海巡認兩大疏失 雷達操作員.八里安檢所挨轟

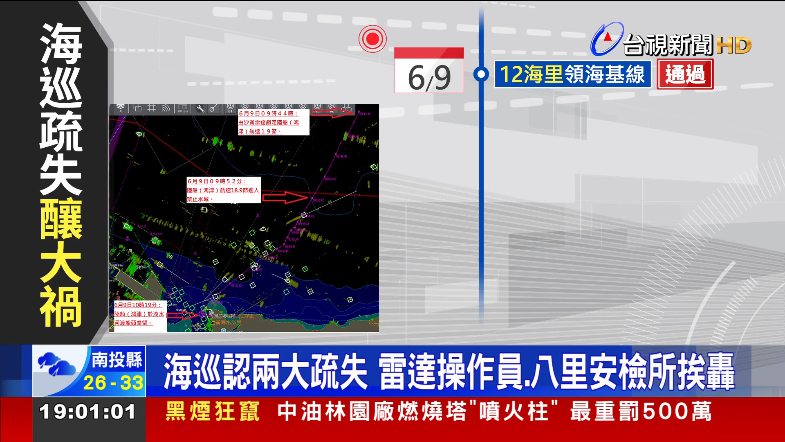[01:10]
机线轻松通过直到6海里才被海巡雷达侦测到光点但由于当时没有影像雷操守误判为返港国际渔船直到上午9点52分快艇直收到3海里出时才再次通报守望烧监控却又被以海上有30艘渔船无法辨识打回票10点20分快艇出现在0.5海里处火方才成功辨识出并在国际渔船待为11万5分钟后快艇就撞上交通船10点54分遭壮业者紧急通报中间30分钟海需几乎毫无作为